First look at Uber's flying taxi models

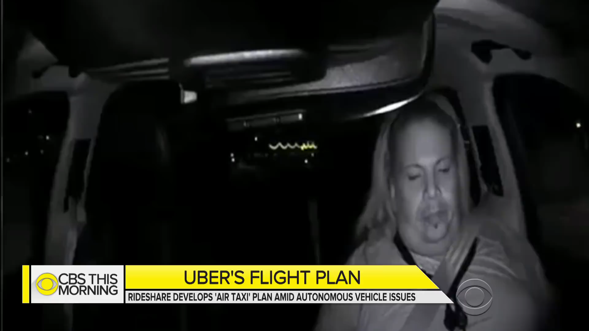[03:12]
Uber with the safety driver behind the wheel that killed a pedestrian.